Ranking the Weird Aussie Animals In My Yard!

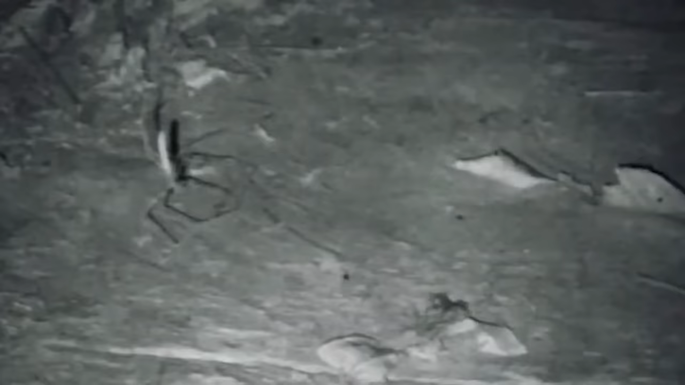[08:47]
finally passes in front of the poop aiming spot the spider will lunge down smearing its poop covered net all over the unsuspecting prey and this method of active hunting is only possible because of its ridiculously big eyes